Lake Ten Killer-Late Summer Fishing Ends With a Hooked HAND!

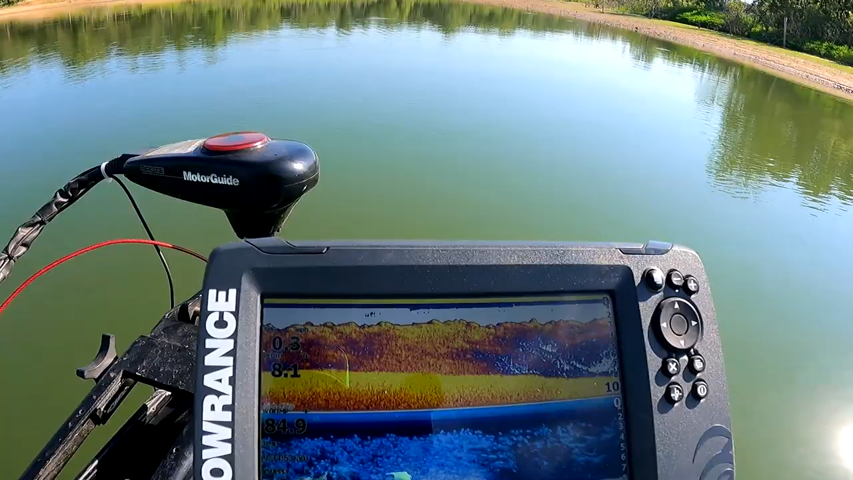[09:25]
Yeah, that's not bushes. That's a shad spawn in the water.